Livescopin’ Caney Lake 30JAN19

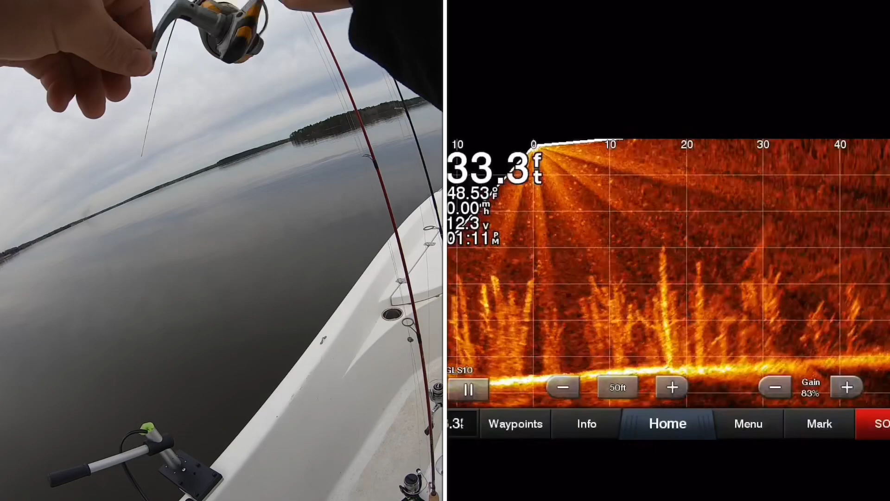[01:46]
On screen: depth 33.3 ft, water 48.53°F
Got me a catfish. Oh, he got off. That was fun though. That was fun.
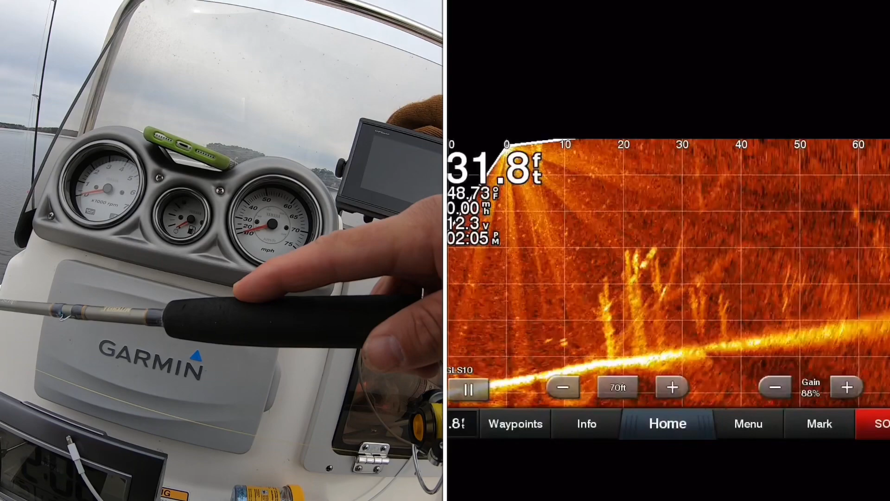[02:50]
On screen: depth 31.8 ft
Gosh darn. I wonder what these fish are, man. This is the second one I've lost.
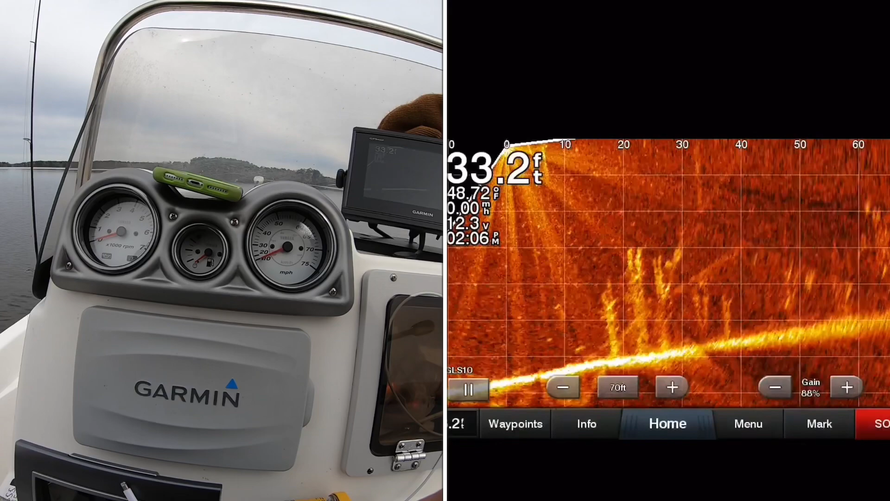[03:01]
On screen: depth 33.2 ft
Huge fish. Golly, they're huge. I can't hook them.
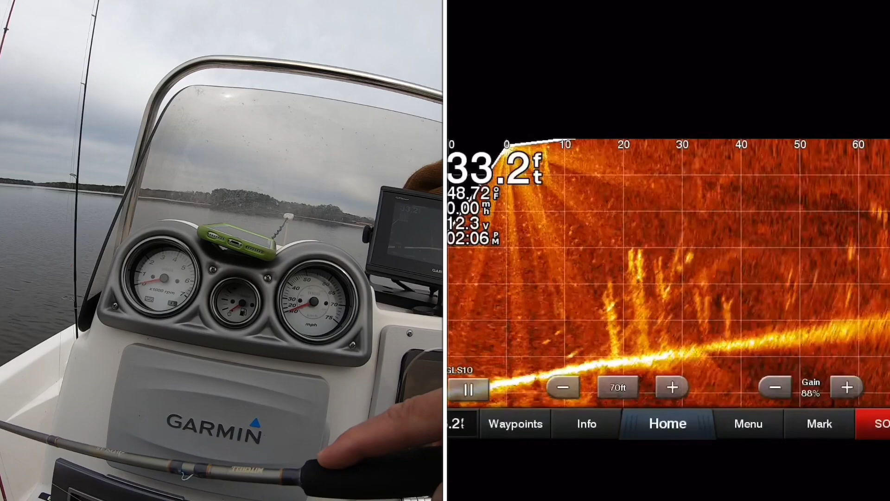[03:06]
On screen: depth 33.2 ft
I don't know if it's because I'm freaking out or if it's because... Oh, he's coming back.
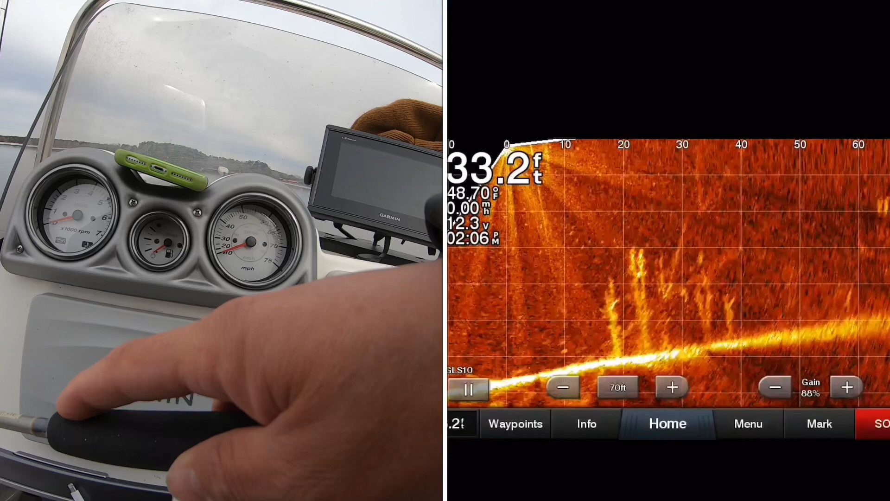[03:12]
On screen: depth 33.2 ft, water 48.70°F, speed 0.00 mph
Got it that time. What the...
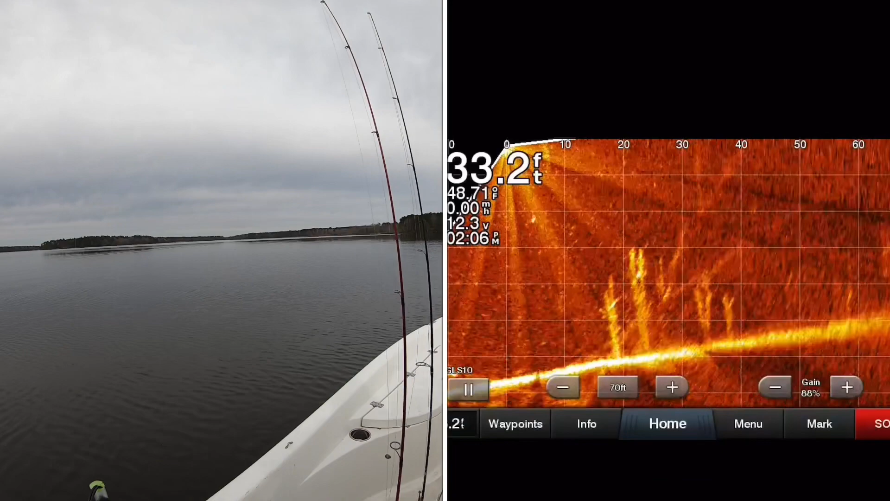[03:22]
On screen: depth 33.2 ft, speed 0.00 mph
It feels like nothing now. It feels like a little fish. Hey, it is a little fish. What is going on with this chart plotter?
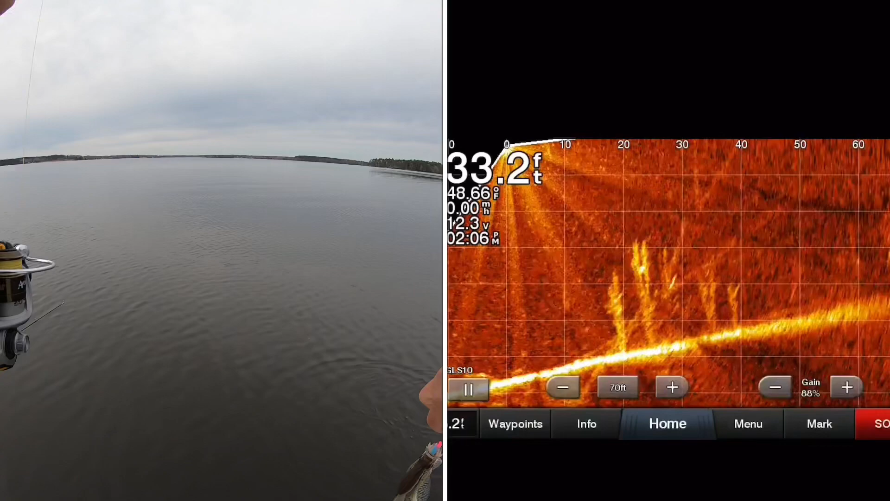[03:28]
On screen: depth 33.2 ft
What is this?
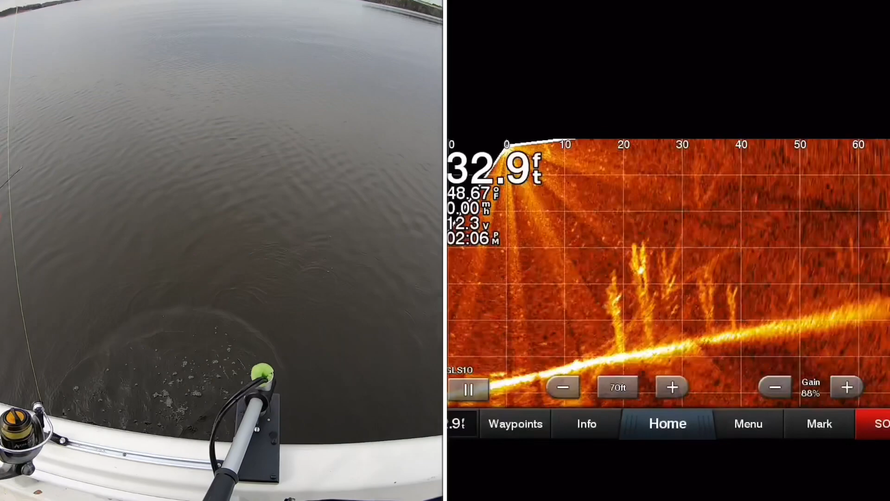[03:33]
On screen: depth 32.9 ft, water 48.67°F, speed 0.00 mph
Damn, that thing looked like a monster. I mean, it looked huge.
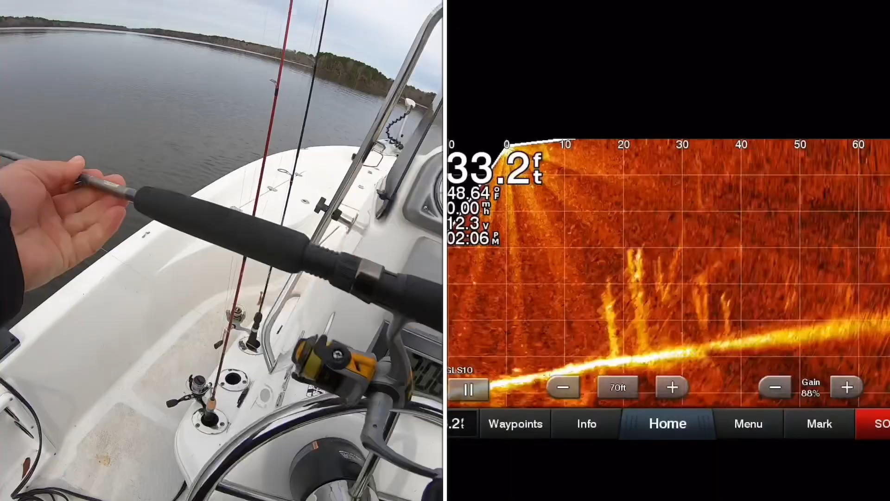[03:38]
On screen: depth 33.2 ft, speed 0.00 mph
Well, that's the reason I'm missing them, because they're so small.
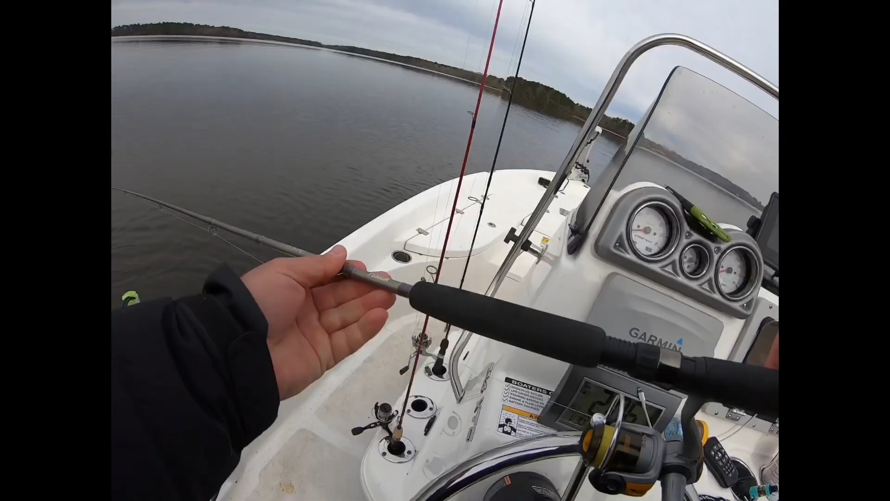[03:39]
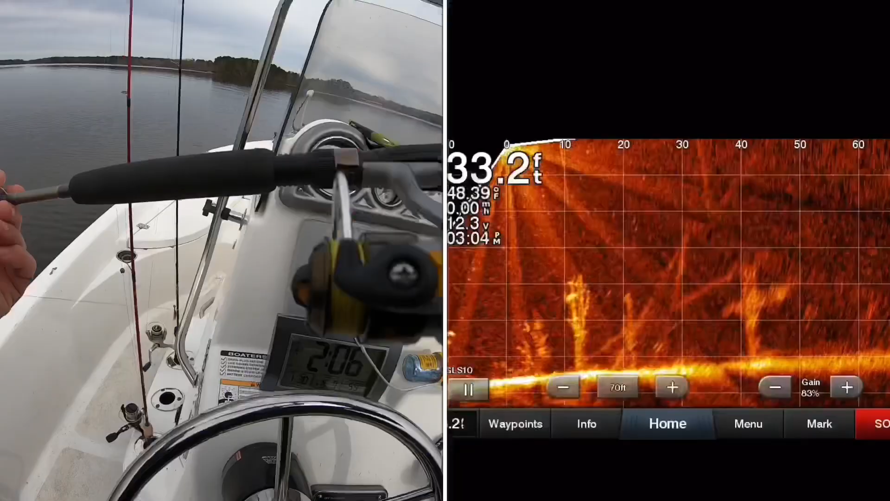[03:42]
On screen: depth 33.2 ft
Why do those fish look so big on the screen?
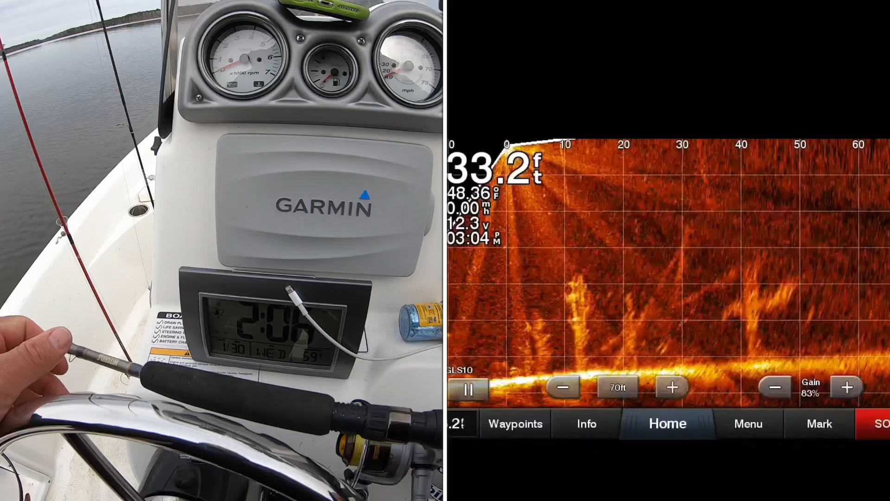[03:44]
On screen: depth 33.2 ft, water 48.36°F
They look huge on the screen.